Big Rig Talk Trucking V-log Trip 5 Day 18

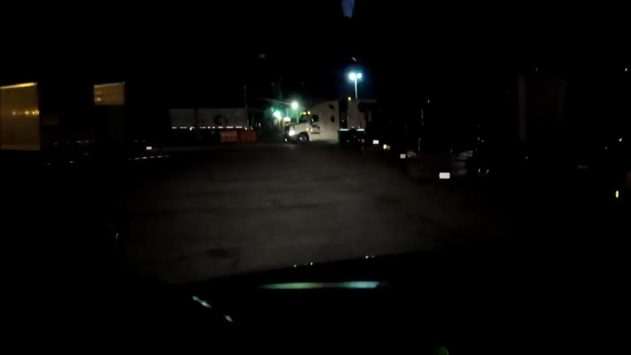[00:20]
Is he turning here? What's he doing? Who knows? Alrighty we're rolling. Good morning.